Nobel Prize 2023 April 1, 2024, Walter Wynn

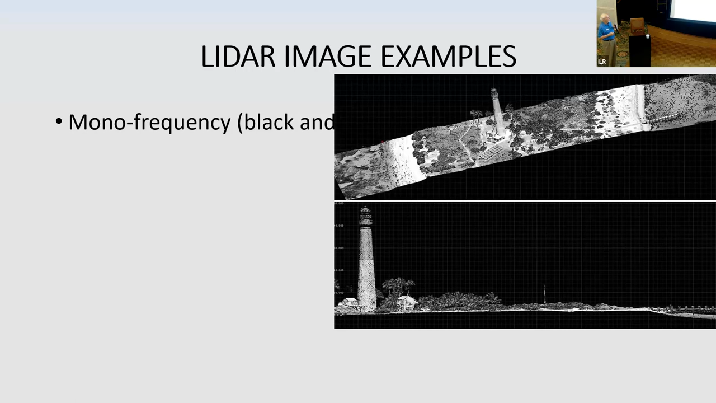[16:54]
And the airplane flies by, and it sends out pulses, gets them back, and processes them, and you end up with an image of the lighthouse and the trees and other things there. Multi-frequency, usually two.
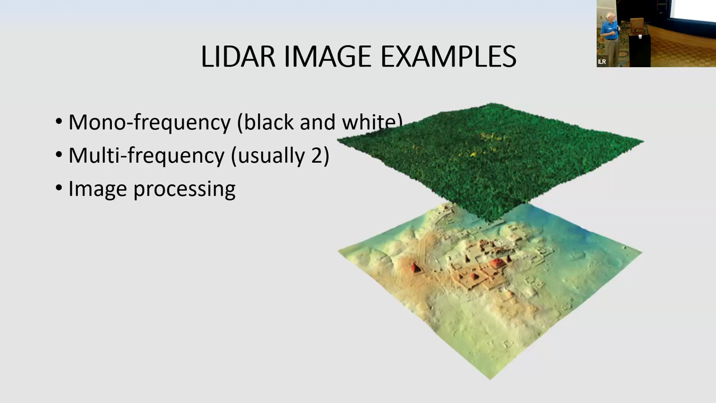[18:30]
And they've discovered a number of temples that nobody knew existed for the last 500 or more years because the jungle has overgrown them. And so it looks like this, if you zoom in on the ground display,
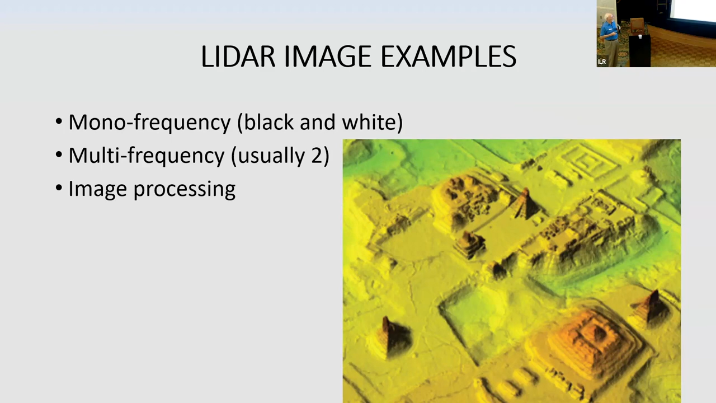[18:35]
and you can see what's really a temple there.